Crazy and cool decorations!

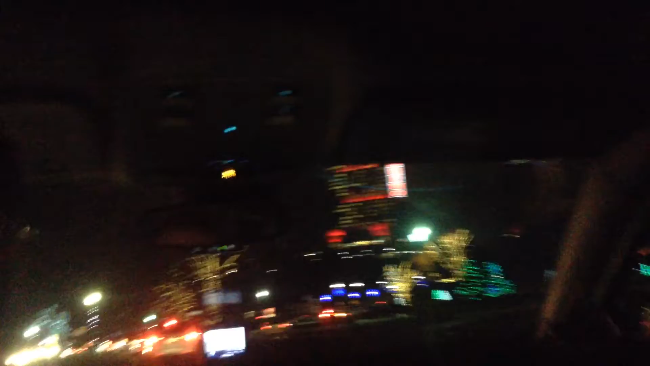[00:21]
Look at all of this Christmas decorations Turn left
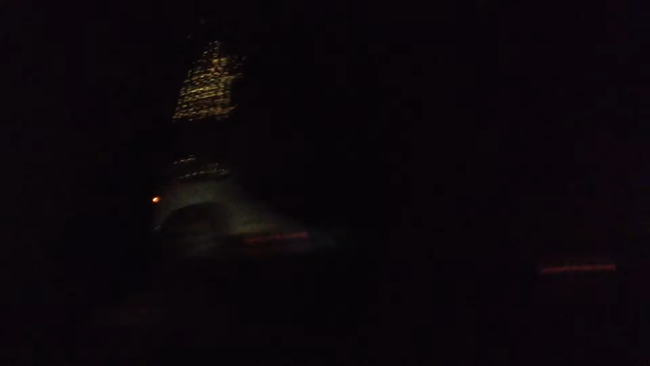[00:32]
Look at that tree! Just look at it! Look how nice it is! Look how nice that is!
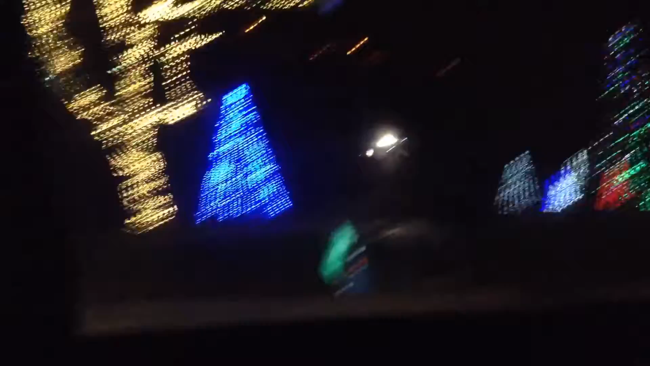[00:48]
All those many little trees and that tree Oh my god! Look at these things!
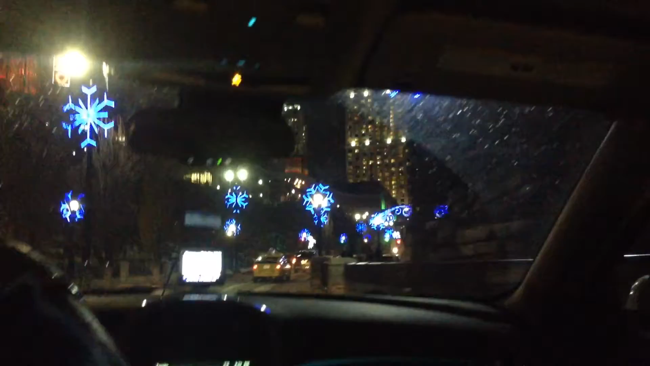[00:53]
Look at these lights! One, two, three, four, five, six, seven Look at that! Oh my god! These decorations are the best of all time I'm Nope, I'm not the best best It's probably something way better but this is really cool my thingy